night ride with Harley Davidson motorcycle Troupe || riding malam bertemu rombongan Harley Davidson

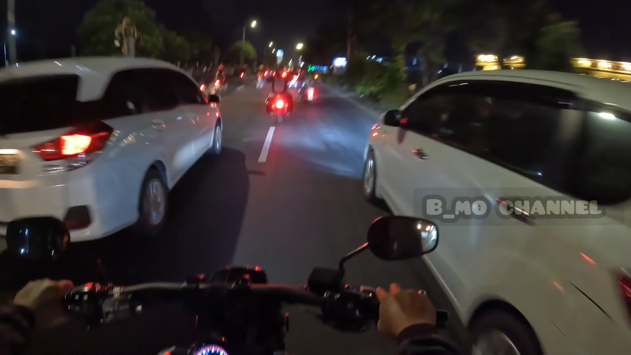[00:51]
kita membuntuti rombongan harley suaranya menggelegar bro
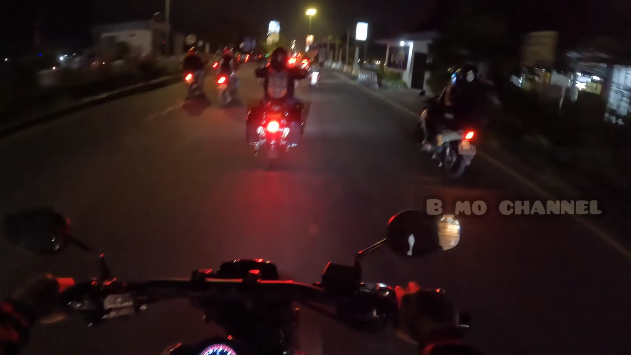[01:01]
tak mereka mau kemana kita ngikut saja ini ada yang pakai CB4 kayaknya VB 400cc kita ngikut saja
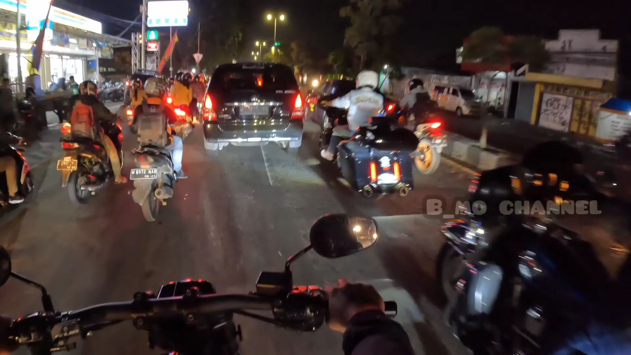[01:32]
para brother-brother ini telah mau kemana
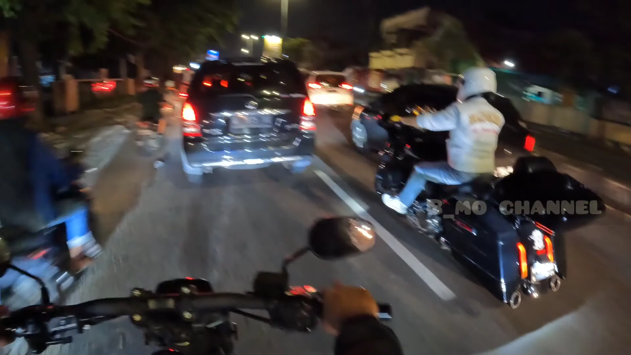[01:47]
kalem-kalem ternyata walaupun pakai motor gede 1200cc atau 1500cc kalau di jalan seperti ini ya tak bisa kenceng ya Brother kita ikuti saja suara menggelegar mereka
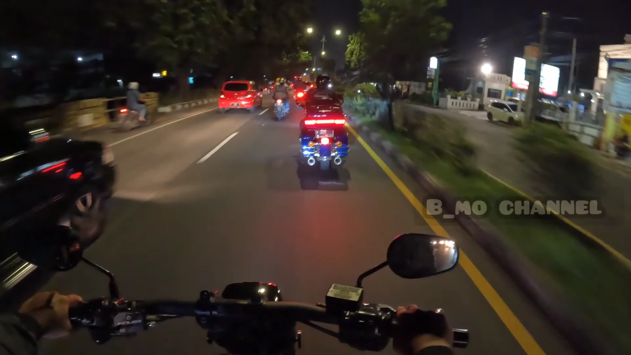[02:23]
Oke Brother kita pas tepat di belakang Harley Davidson entah itu tipe elektra glide atau road glide ya saya tak tahu yang jelas tipe-tipe touring
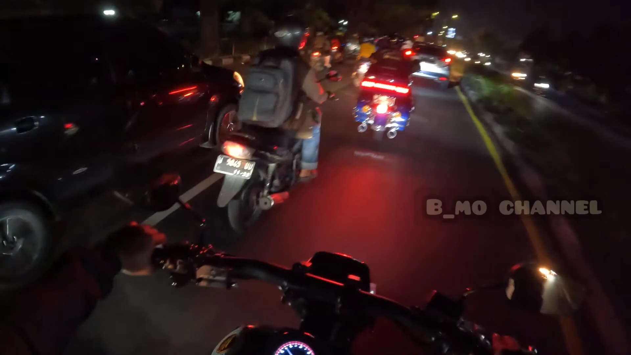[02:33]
kita ikuti saja Brother meliuk-liuk
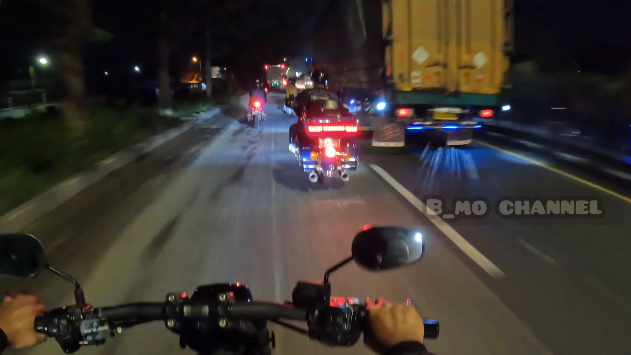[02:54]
sebuah orang ngebelar kayak beledek
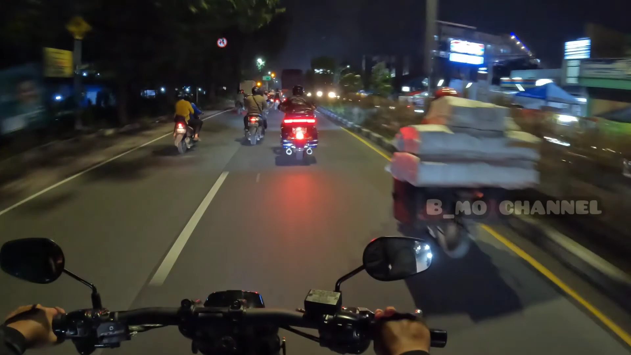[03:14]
bikin jantung berdebar-debar bro di belakang tempat Harley Davidson pont ngebelar